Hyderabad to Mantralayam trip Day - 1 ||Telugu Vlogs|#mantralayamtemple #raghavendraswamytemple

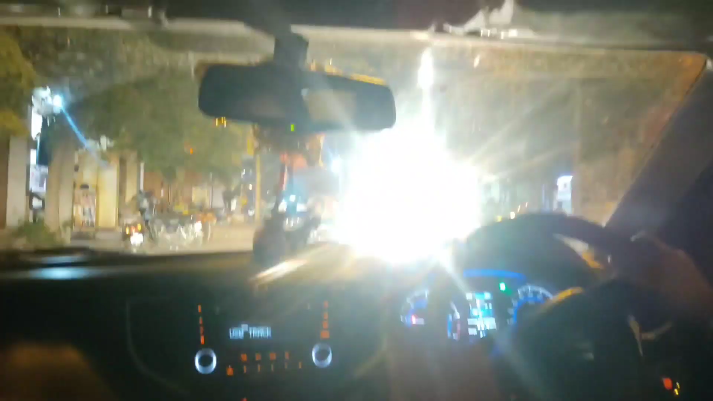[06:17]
ఎటో తిప్పుతుంది గూగుల్ అయితే. ఇదిగో చూడండి, ట్రాఫిక్ అయితే బాగానే ఉంది అసలు.
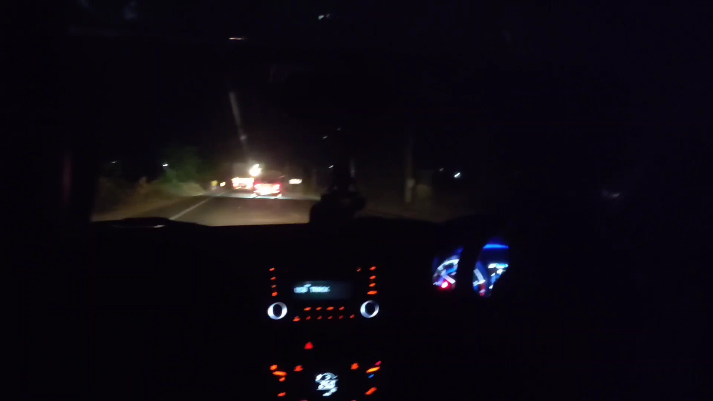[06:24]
ఇదిగో మనం అదే ఆ విలేజ్ అయితే దాటేసినాం, మళ్ళీ హైవే మీదకి అయితే వచ్చేసినాం. ఇదిగో చూడవచ్చు ముందు కారు ఓవర్టేక్ చేస్తుంది లారీ, అంటే మేము కూడా చేసినాం అనుకోండి అది వేరే విషయం.